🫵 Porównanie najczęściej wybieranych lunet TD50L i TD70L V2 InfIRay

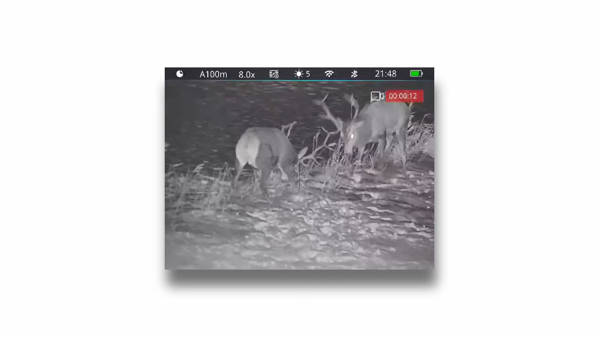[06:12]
Natomiast sam wyświetlacz w TD70 jest wyświetlaczem OLEDowym.
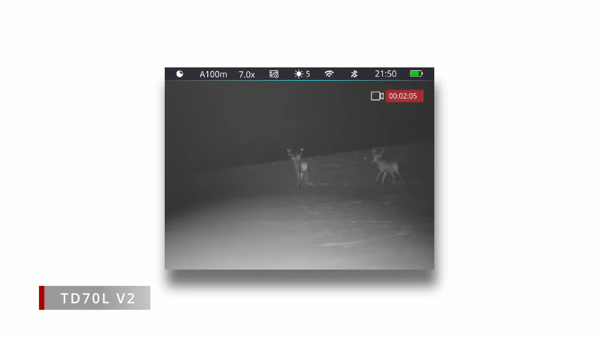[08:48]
Dlatego, że na rynku są różne podświetlacze. Tu celowo nie pokazałem...